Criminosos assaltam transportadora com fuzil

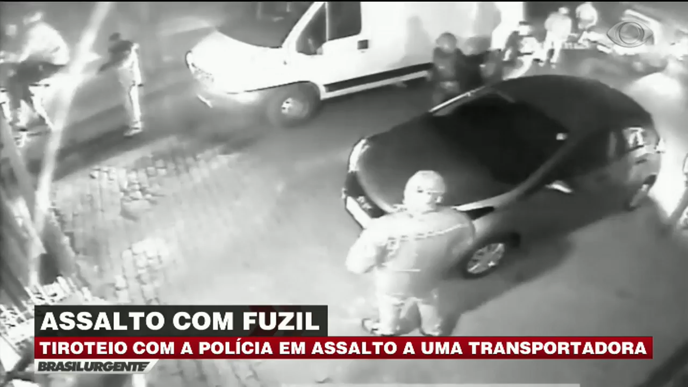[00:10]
Os bandidos ameaçam o vigilante, que consegue fugir para o interior da empresa enquanto é alvo dos disparos. Eles fizeram vários disparos em direção ao segurança, mas não conseguiram atingir.
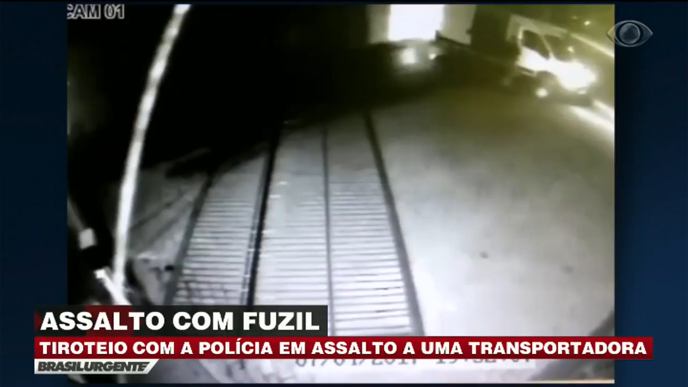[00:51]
As câmeras de segurança também registraram o momento em que o bando desiste de invadir a transportadora. Os homens entram nos veículos e fogem. Perto da empresa houve confronto.